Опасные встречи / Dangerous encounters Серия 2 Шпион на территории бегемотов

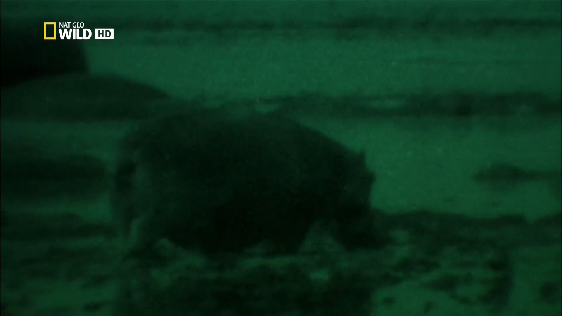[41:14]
Ночью, когда становится прохладнее, они выбираются на сушу, чтобы пожевать травку и другие растения.
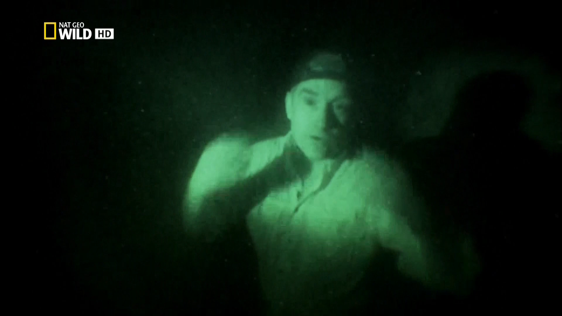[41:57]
Так я выгляжу довольно нелепо и страшно, но эти животные не различают свет в инфракрасном диапазоне.
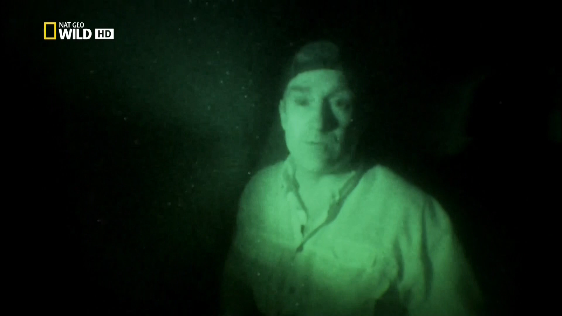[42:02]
Мы тоже не различаем, в отличие от камеры, поэтому нужно снимать в полной темноте.
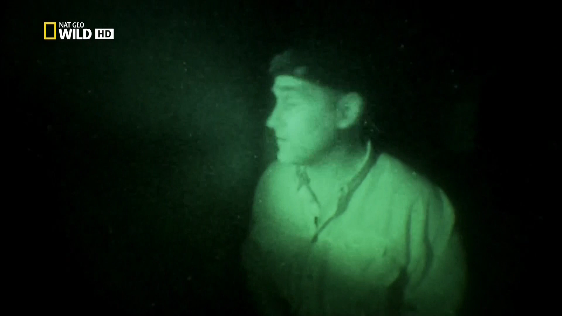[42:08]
Так, давайте-ка снимем эту штуковину. Один, два, три.
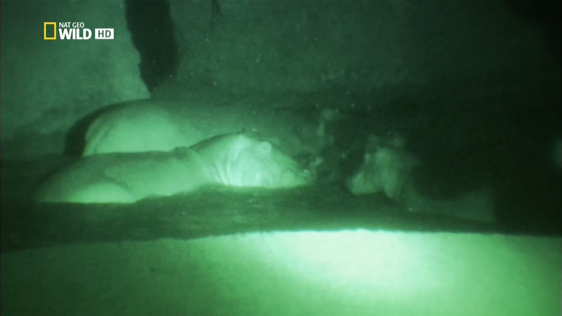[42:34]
Позади меня должно быть около 40-50 бегемотов. И все они ждут, когда же им можно будет выйти из воды.
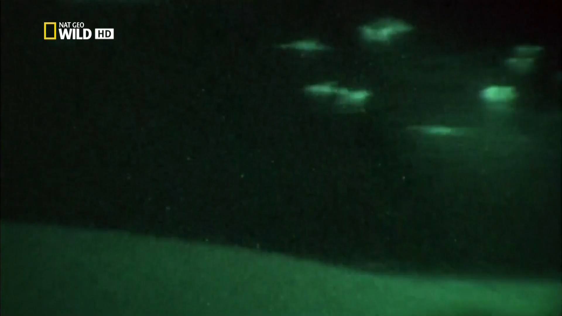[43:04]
Если это не страшно, я даже не знаю, что тогда страшно. Прямо вокруг меня находится 40 бегемотов. Они ждут, не дождутся, когда же они выйдут из воды и отправятся в саванну. Когда бегемоты, пихаясь, вылезают из воды, они сообщают о своем местоположении при помощи таких криков.
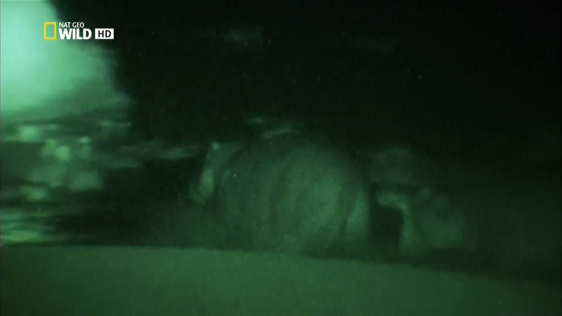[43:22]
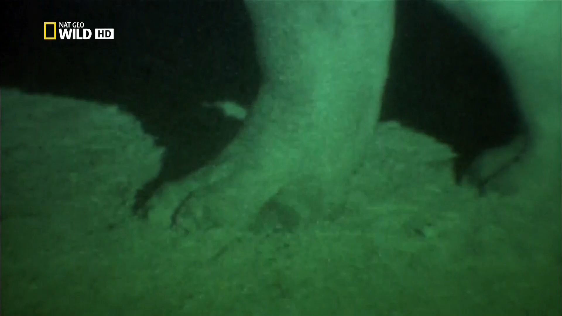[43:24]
Из моей группы поддержки мне сообщили, что 4 или 5 особей готовятся выходить.
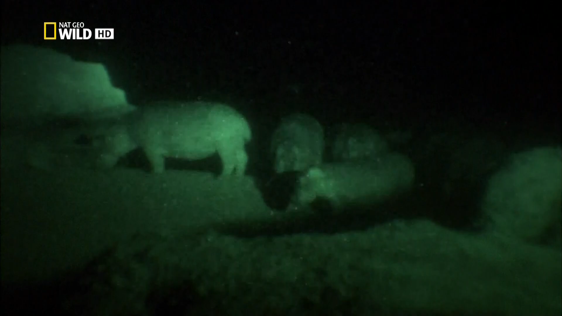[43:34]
Надо быть осторожным, ведь они движутся целым стадом.
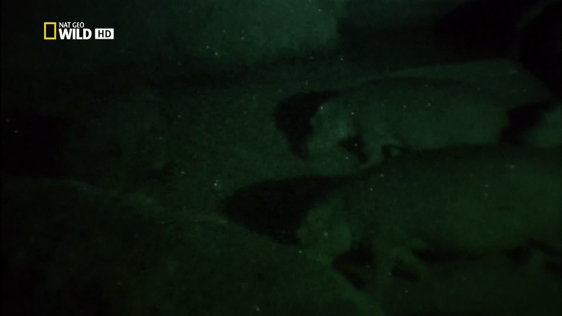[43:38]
Вокруг меня одни бегемоты, и я не знаю, что мне делать.
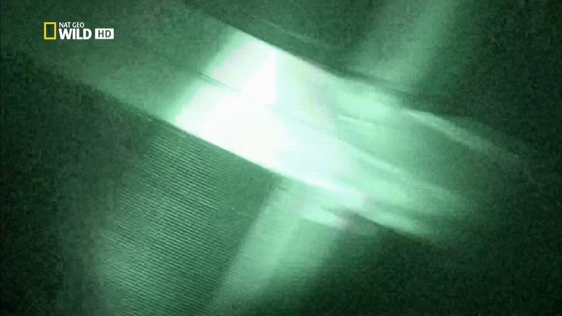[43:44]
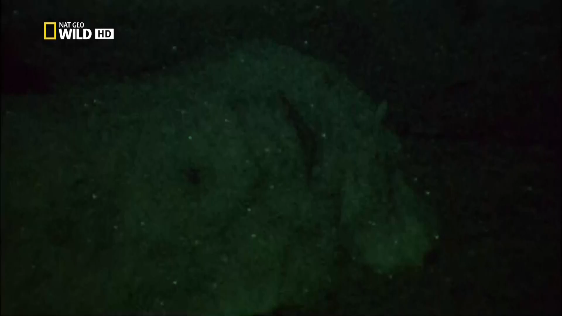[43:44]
Я открываю люк и готовлюсь выдвинуть скребок.
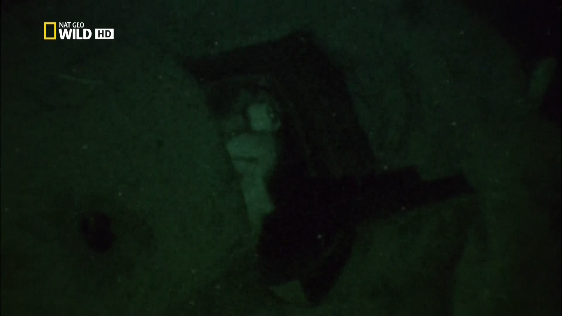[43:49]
Но бегемоты испугались.
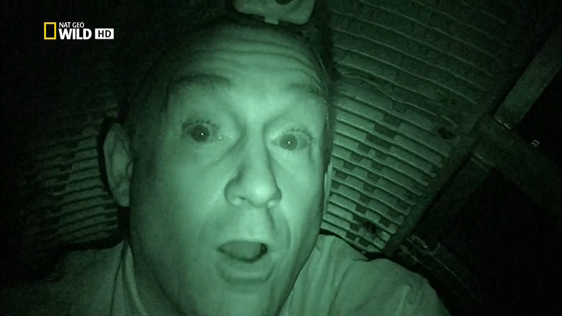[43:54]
Нет, нет, только не это.
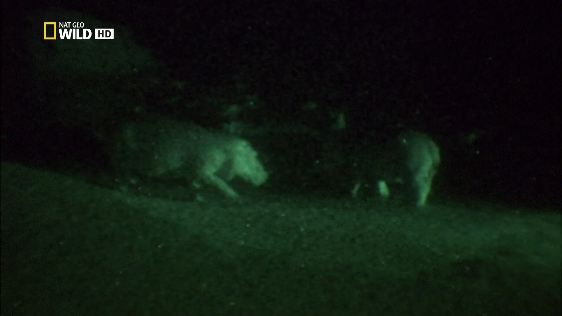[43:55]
Они становятся крайне агрессивными. Наверное, им хочется поскорее выйти и поесть.
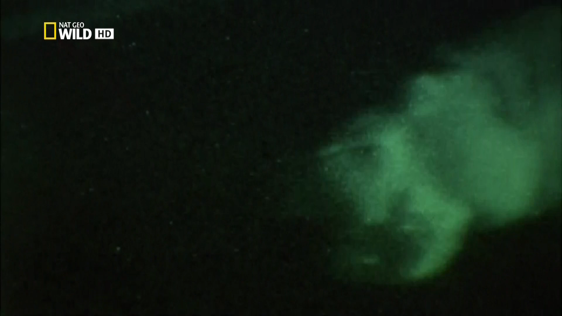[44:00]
Я слышу, как вокруг разлетается их помет.
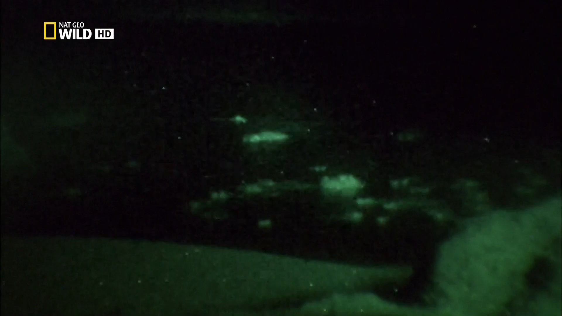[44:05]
Они вращают хвостом и так разбрасывают свой помет. Разбрызгивание экскрементов – образец территориального поведения.
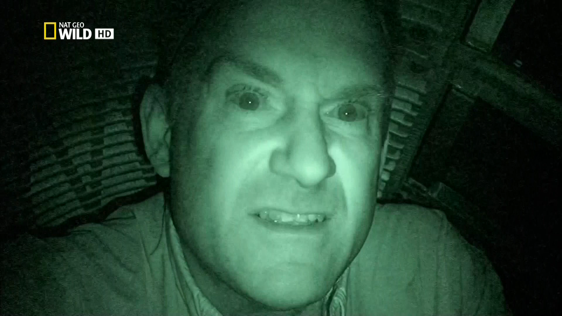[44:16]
Я уже видел это в безопасных границах зоопарка. Это плохой знак. Несколько бегемотов разворачиваются в направлении берега. Я выдвигаю свой скребок и принимаю за дело. Так, один выходит.
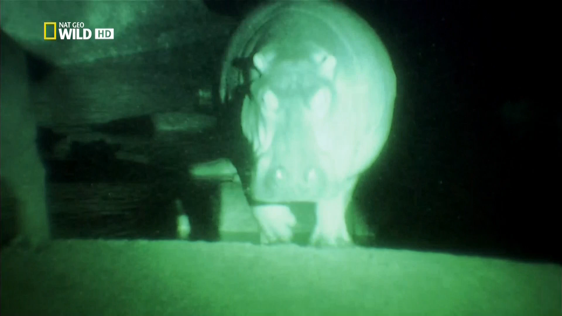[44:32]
Один бегемот идет по направлению ко мне. он подходит так близко, что я начинаю нервничать.
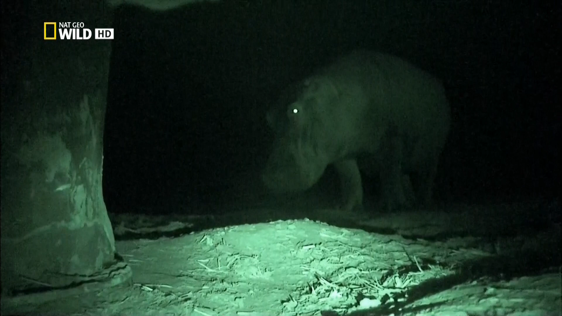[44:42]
Он всего в нескольких метрах от меня.
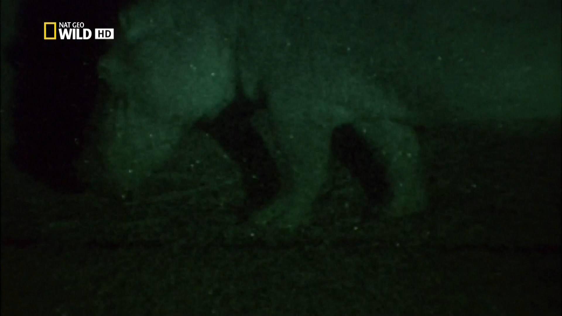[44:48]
Он проходит мимо, но не с той стороны. Один из них прошел от меня слева, так?
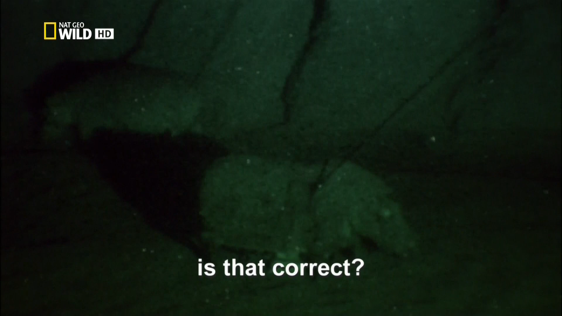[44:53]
Да, еще один сейчас будет там проходить. А вот и еще один. и этот очень быстрый. Один за другим бегемоты выходят из воды и каждый раз они проходят слева от меня. Я на тропе бегемотов, но не на той дорожке.
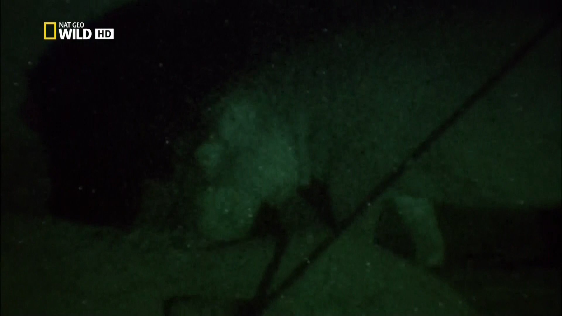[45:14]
Я боюсь, что если я перемещу скребок, они начнут опять продираться к воде и собьют меня.